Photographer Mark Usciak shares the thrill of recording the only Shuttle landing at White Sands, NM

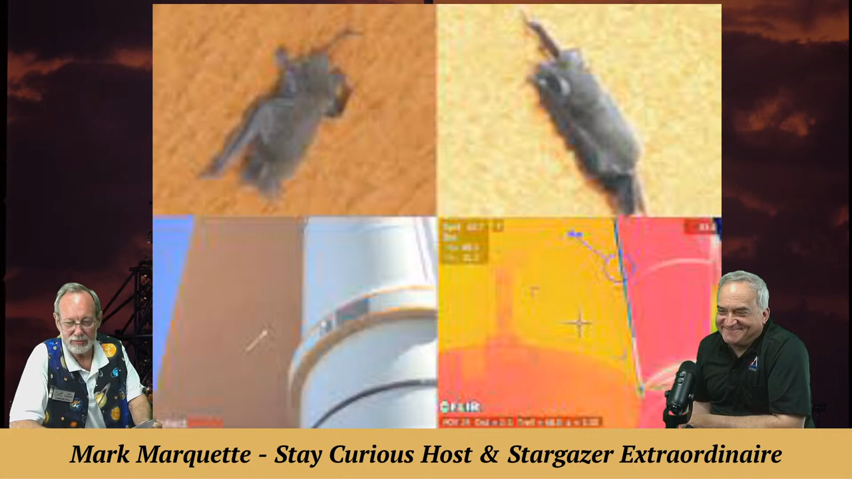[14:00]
And in this date in history, on March 15th, 2009, Space Transportation System number 19 was launched with a bat on the side of the external tank. And here you have some pixelated pictures of that.